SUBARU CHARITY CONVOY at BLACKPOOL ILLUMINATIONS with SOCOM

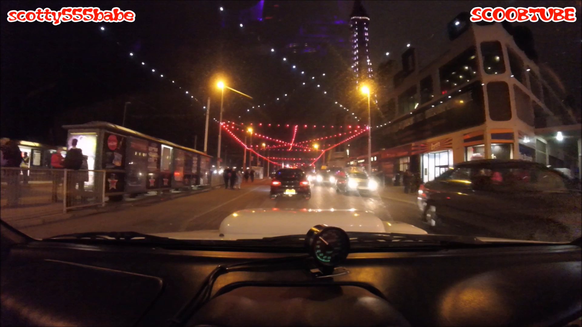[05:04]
Oh my God. I think last year we pulled up around here somehow, shoot, we're on this bit where we pulled up.
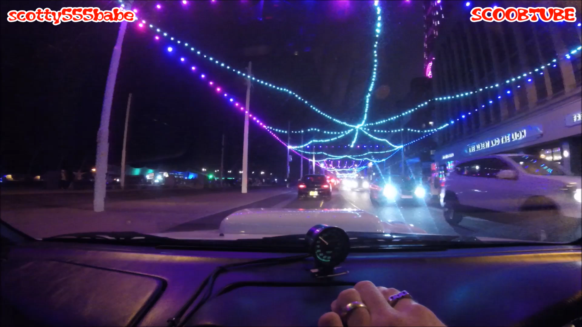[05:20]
Banksy sweetheart is now somewhere in the queue. So we found them, they were making their way up Blackpool front.